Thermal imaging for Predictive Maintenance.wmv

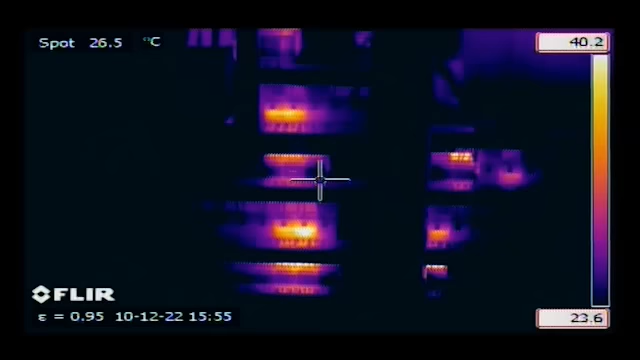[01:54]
On screen: spot 26.5°C
to perform inspections while electrical systems are under load.
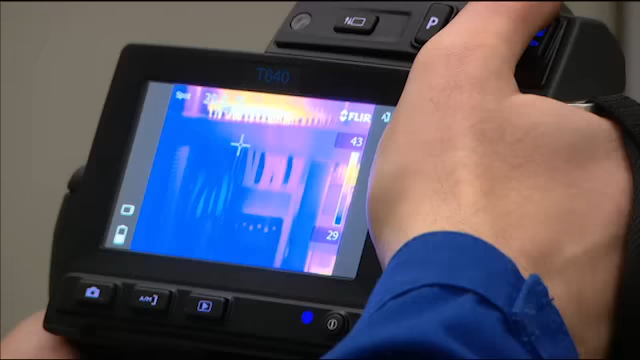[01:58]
Since thermal imaging is a non-contact diagnostic method,
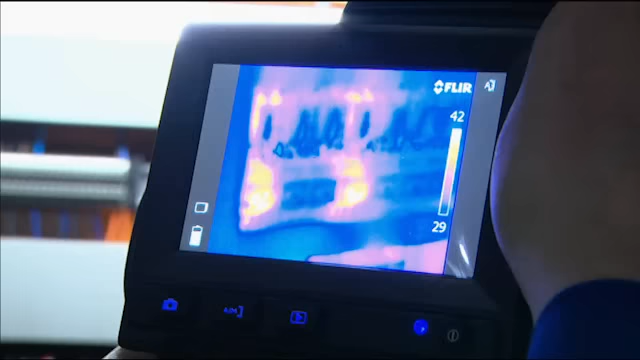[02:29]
FLEER cameras deliver crisp, high-resolution thermal images that will register temperature differences as small as 0.03 degrees Celsius.
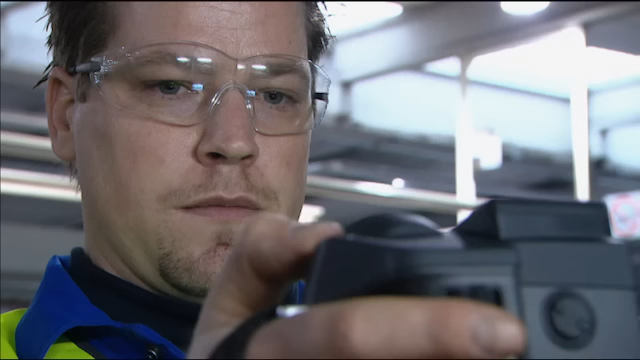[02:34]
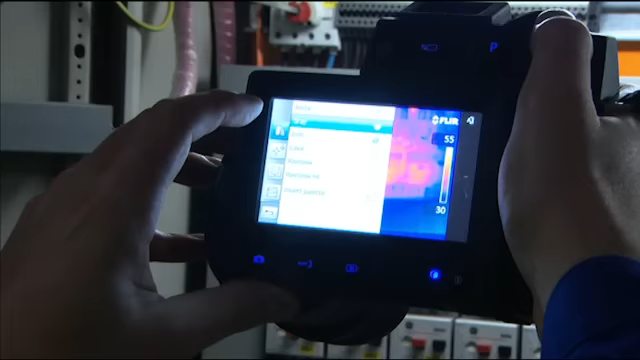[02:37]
They contain all the necessary features to make well-informed decisions.
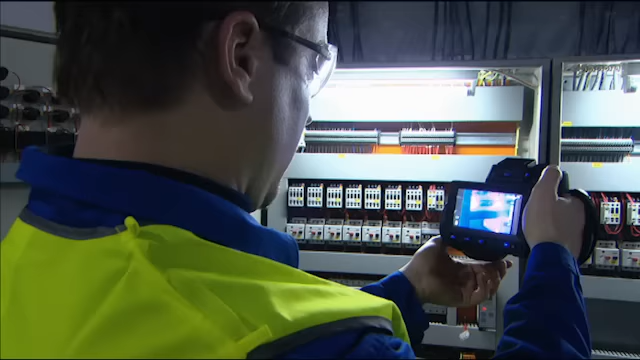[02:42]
Useful features include a touch screen.
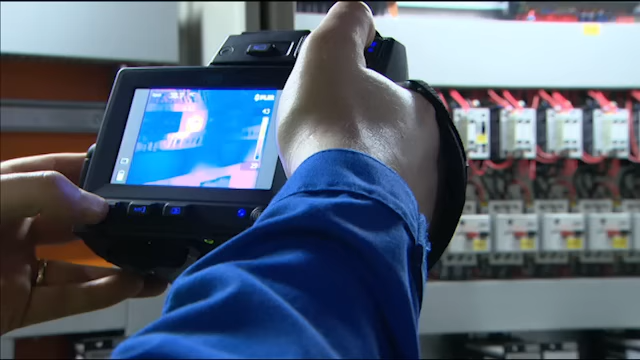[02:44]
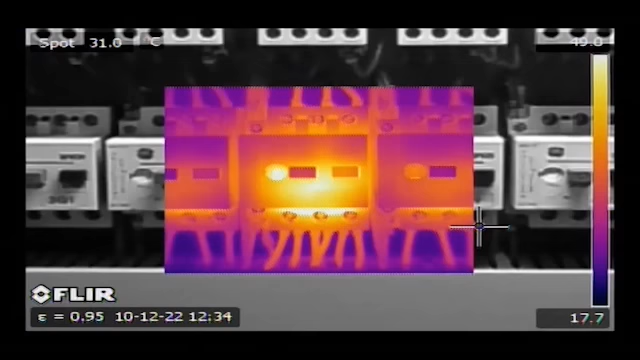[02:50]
On screen: spot 31.0°C
Scalable picture in picture which makes it easy to locate areas of interest.
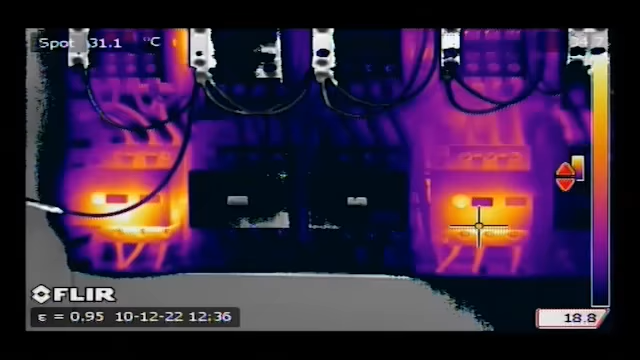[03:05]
On screen: spot 31.1°C
thermal fusion which merges visual and thermal images to offer better analysis.
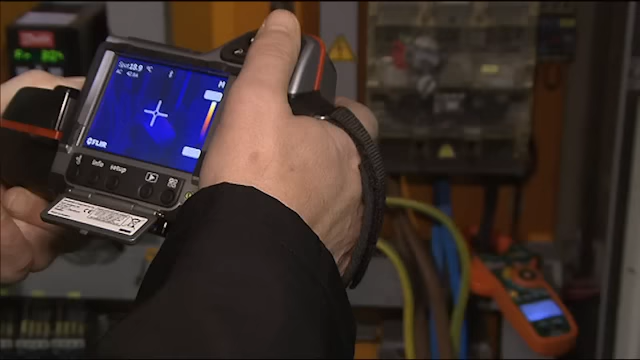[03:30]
the data acquired by an X-Tech clamp meter into the thermal imaging camera. The meter-link technology saves time and eliminates the risk of erroneous records or notes.
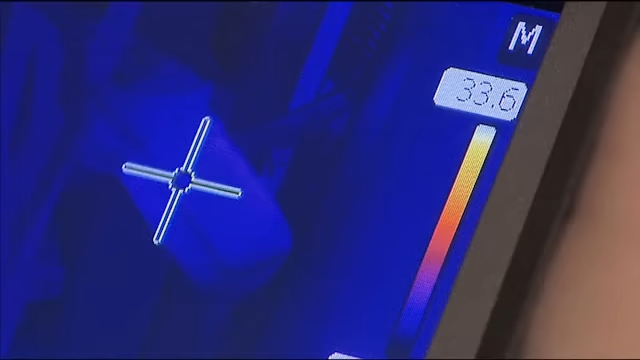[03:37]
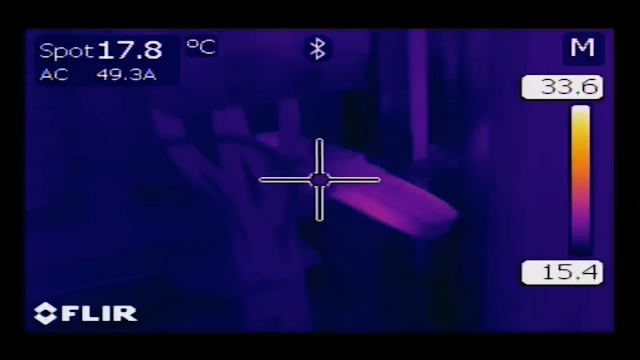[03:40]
On screen: spot 17.8°C
The ability to save both a thermal and
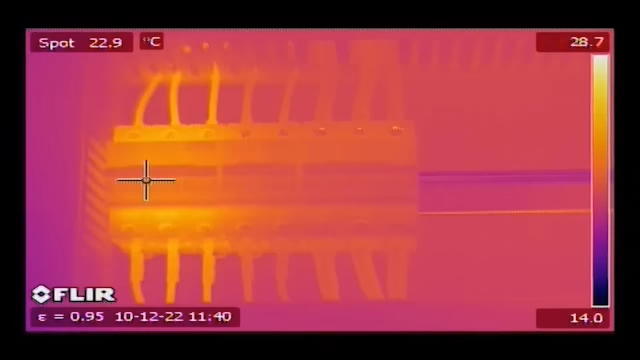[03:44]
On screen: spot 22.9°C
visual image allows showing the location of the hotspot to the people who will be making the repairs.
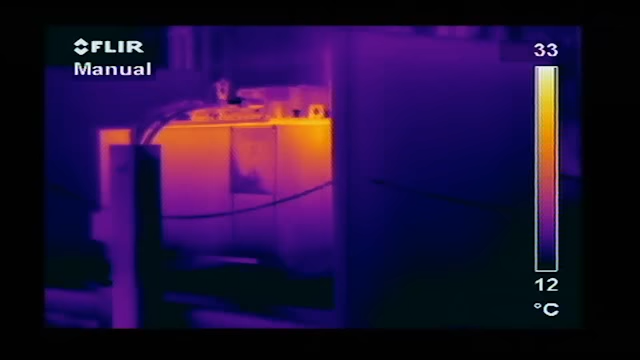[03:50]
On screen: scale top 33°C, scale bottom 12°C
Also, distribution transformers benefit from the use of thermal imaging.
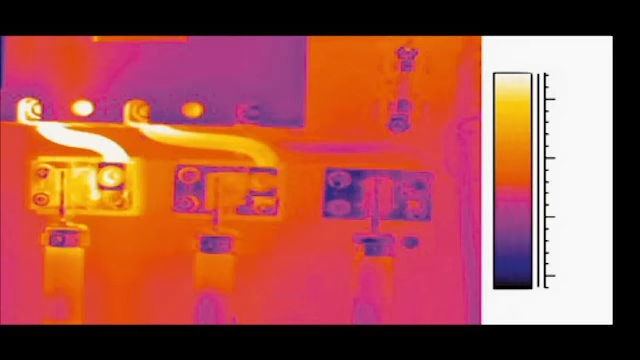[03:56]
Examples of failures in low- and middle-voltage equipment are high-resistance connections, corroded connections,
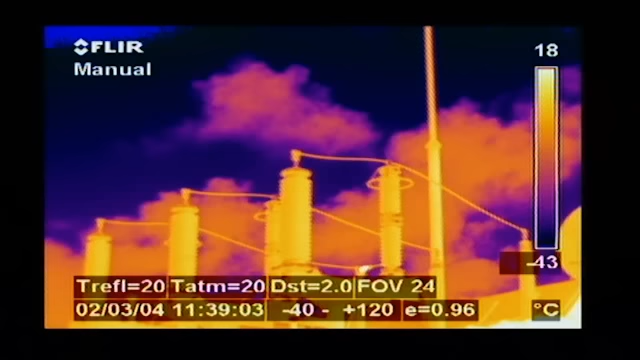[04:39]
On screen: scale top 18°C, scale bottom -43°C
Power transformers are often checked with thermal imaging cameras.
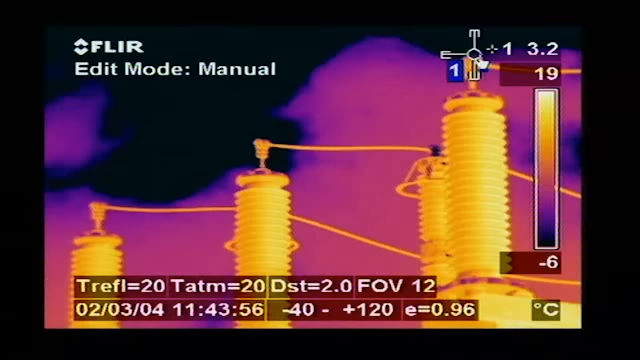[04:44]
On screen: scale top 19°C, scale bottom -6°C
Temperatures of the cooling fins and the high-voltage connections can be compared, so that if necessary, corrective action can be taken before real problems occur.
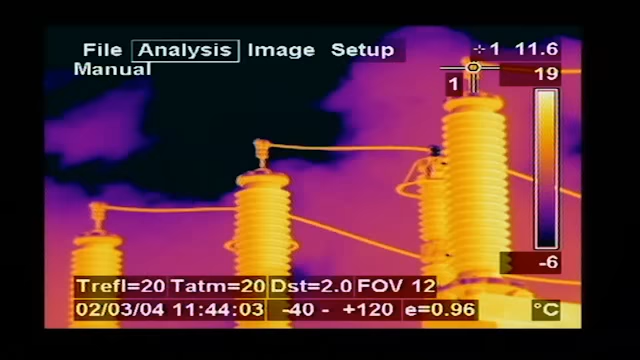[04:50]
On screen: spot 11.6°C, scale top 19°C, scale bottom -6°C
Also, high-voltage power lines can be inspected with a thermal imaging camera.
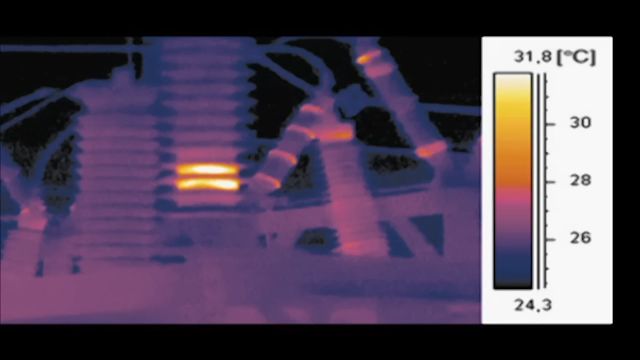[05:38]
On screen: scale top 31.8°C, scale bottom 24.3°C
Insulator defects In many industries, mechanical systems serve as the backbone of operations.
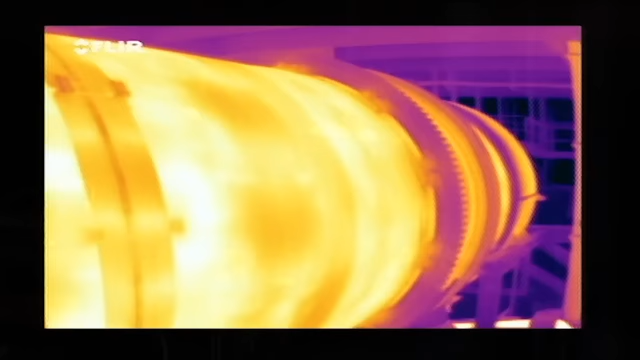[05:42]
Thermal data can be an invaluable source of complementary